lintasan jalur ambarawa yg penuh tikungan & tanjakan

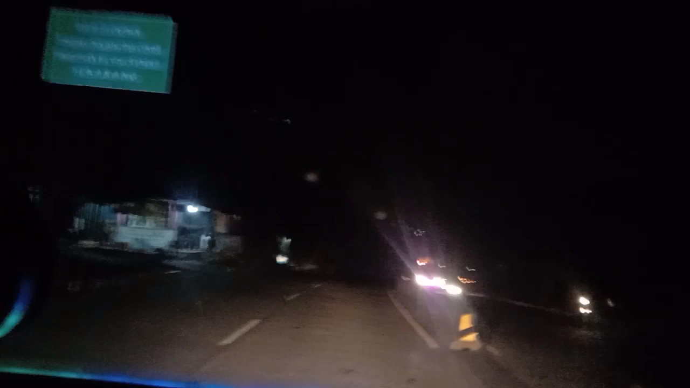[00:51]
Inilah jalur malam di lintasan jalur Magelang-Semarang, tepatnya di Ambarawa Selalu hati-hati bila anda semua mengeluarkan jalan ini karena banyak dari saudara kita driver-driver Dengan membuat muatan yang super great, muatan material pasir dari Gunung Kerapi Hormati sesama pengguna jalan dan jaga keselamatan Tetap pas pada